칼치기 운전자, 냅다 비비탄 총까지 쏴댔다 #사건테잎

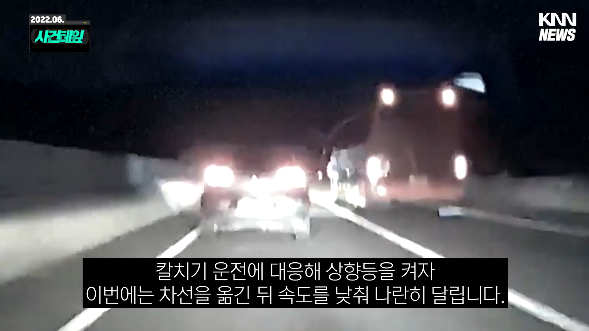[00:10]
칼측이 운전에 대응해 상향등을 켜자 이번엔 차선을 옮긴 뒤 속도를 낮춰 나란히 달립니다. 항의하려고 창문을 내리는 순간 갑자기 비비탄 총알 20여 발이 날아옵니다. 화가 나니까 그래서 창문을 쓱 내려서 왜 운전을 그따위로 말을